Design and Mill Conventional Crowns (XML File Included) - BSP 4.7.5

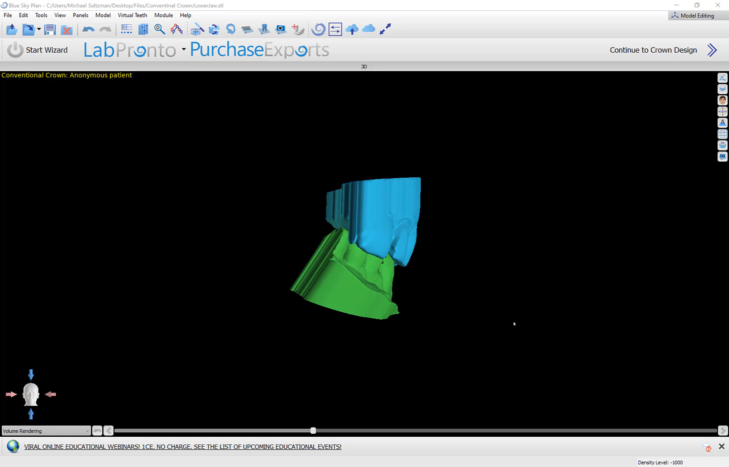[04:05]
We now have the models imported, aligned, and positioned in the blue sky plane software.
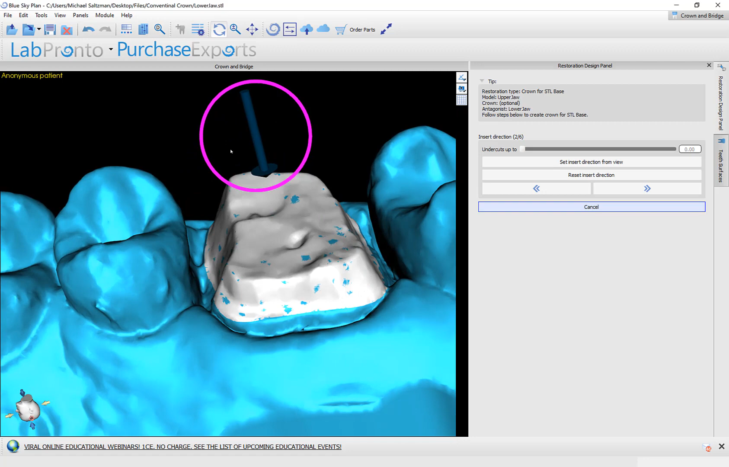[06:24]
We could do so by using the widget and modifying the direction of the arrow. Or we could position the view on the screen and then click set insertion direction from view.